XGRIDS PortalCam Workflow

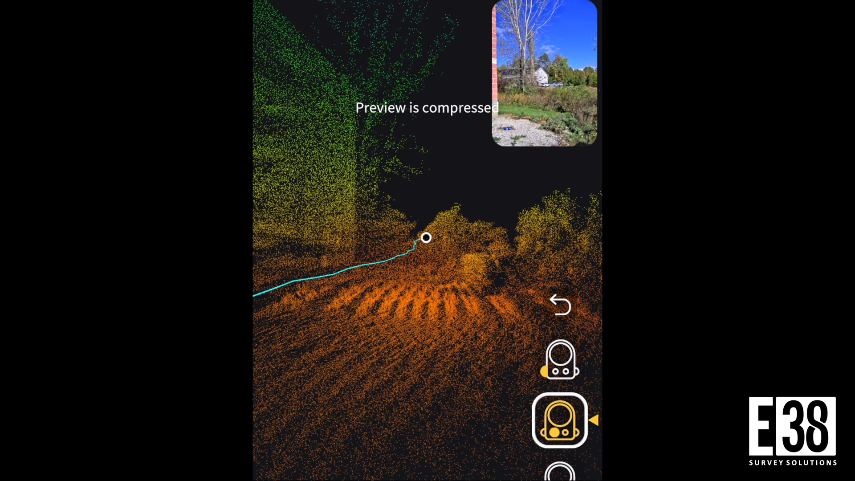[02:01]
as well as the option to select which camera you are previewing to ensure you're capturing the imagery you're looking to recreate in your 3DGS.